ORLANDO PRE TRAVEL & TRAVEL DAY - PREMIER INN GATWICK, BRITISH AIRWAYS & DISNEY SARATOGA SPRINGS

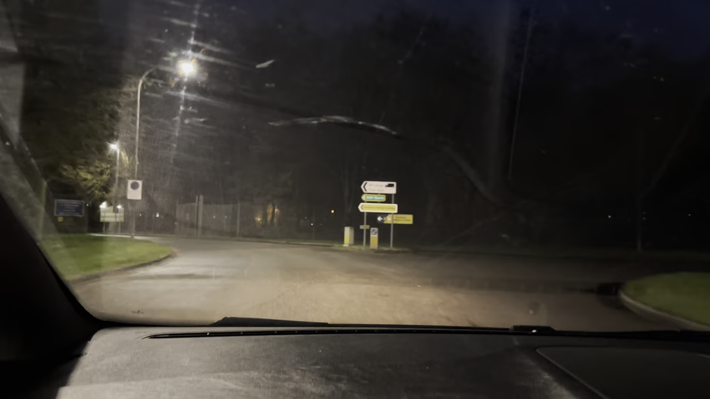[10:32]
Okay, so the holiday parking is next door to the long stay parking. We've not done long stay here at Gatwick. We've done long stay, at Heathrow, but not at Gatwick. So I'm assuming it's around here. Summer parking. Oh, the next sign, next right. Yeah, the next right. Gatwick holiday parking. So I'm guessing there's the entrance. And it does one of these, takes photographs of your car, which Tom, I know you're very keen on.
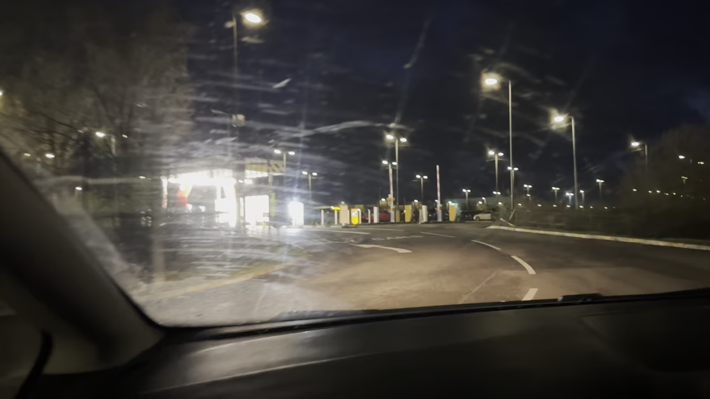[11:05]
Tom's always paranoid that someone's going to do something to the car.
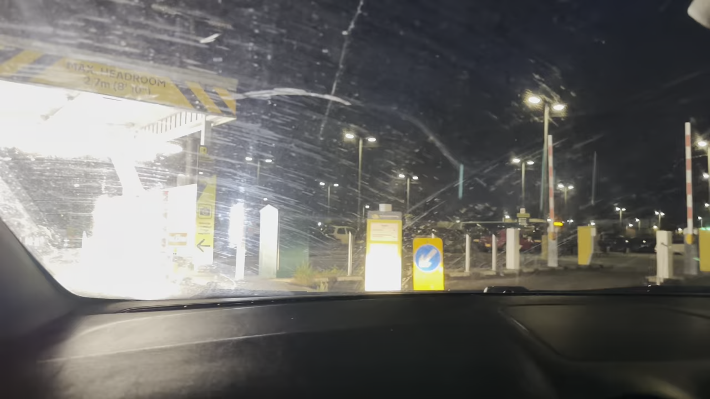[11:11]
So, it's very bright. Do you have an apple pod? Do you have a pod in there? No, there's no pod. We have to get the, is that it?
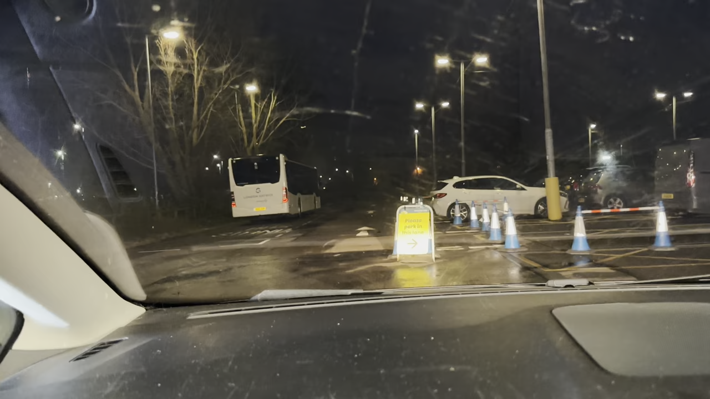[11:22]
Please park in this lane. God, that was bright. Okay, so where do we get the bus from? Are you going to leave the car? Leave the key, do you? Drop off your keys. Park up, unload, drop off your keys.